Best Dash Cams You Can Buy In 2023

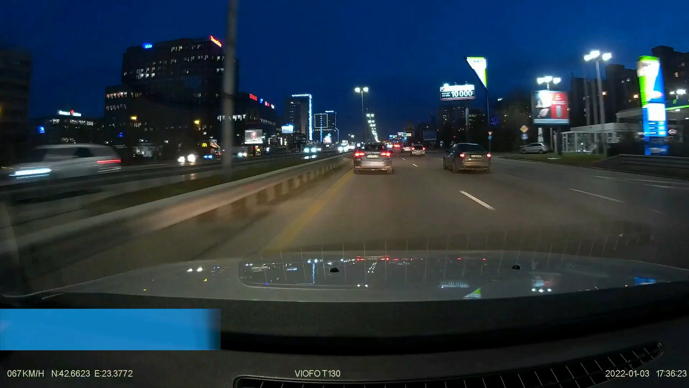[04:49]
your driving view can be perfectly restored from both outside and inside in poor lighting conditions at night.